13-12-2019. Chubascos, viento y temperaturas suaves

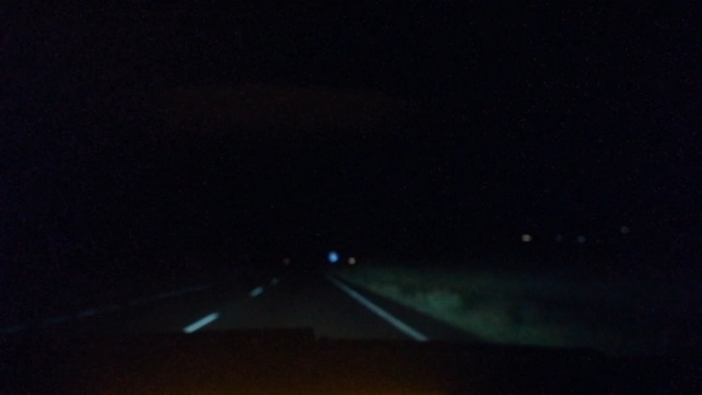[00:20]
Buenos días, las 5 y 28 de la mañana, tenemos 13 grados, una temperatura muy elevada para estar en pleno diciembre. Lo más significativo está siendo el viento. Lo que hemos registrado en la última hora ha sido casi 32 kilómetros por hora de velocidad en el viento, pero como podéis observar, ha parado de llover y se espera que vaya mejorando a lo largo del día.